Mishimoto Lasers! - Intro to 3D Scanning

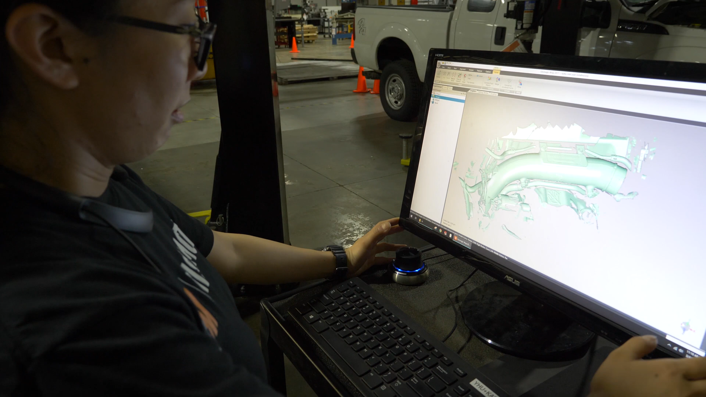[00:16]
So the way 3D scanning works is picking up point cloud.
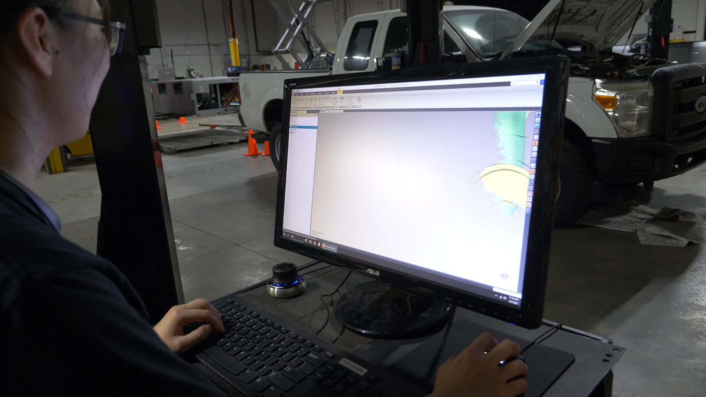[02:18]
So now that you got the 3D scan in there, is there anything you're particularly looking for?
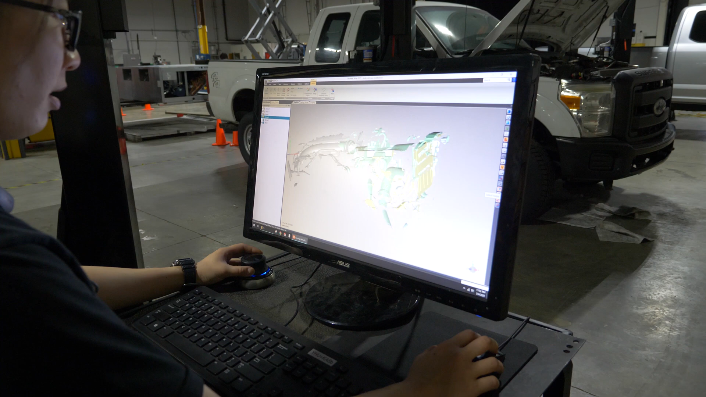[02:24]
Yeah, I'm basically looking for the cleanliness of the scan. So you see a lot of noise here.
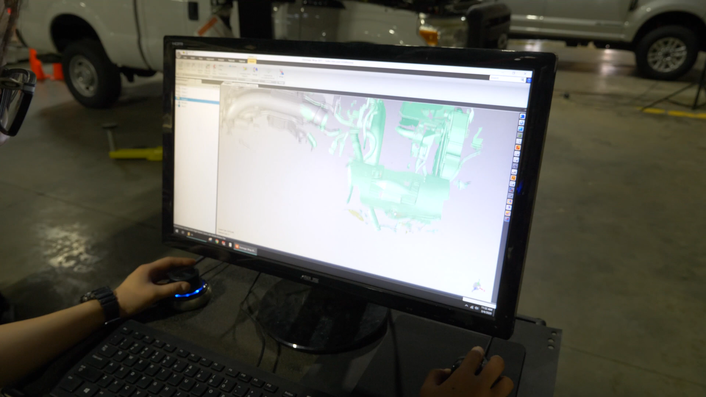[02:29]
So that's basically little pieces.
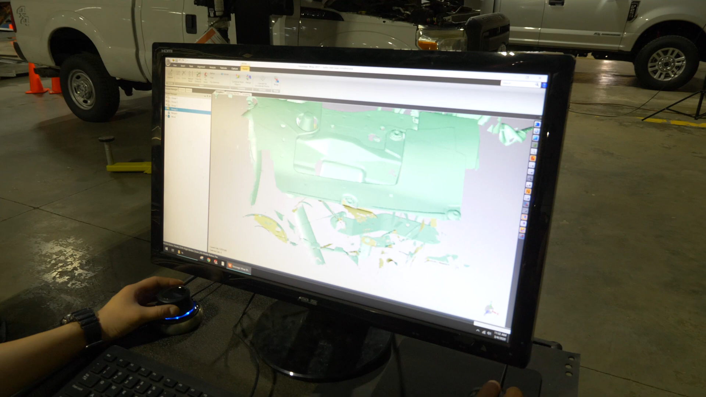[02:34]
Some of those we can get rid of later in the cleaning. Now I'm basically just checking to make sure I got all the critical components that I need for designing.